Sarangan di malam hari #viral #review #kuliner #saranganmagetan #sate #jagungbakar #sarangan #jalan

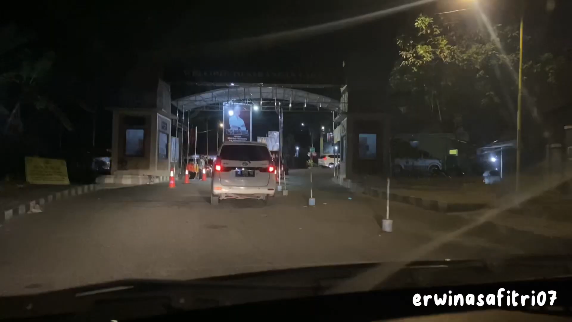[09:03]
Ini mau masuk ke arah Telaga Sarangan. Bayarnya per orang 20.000.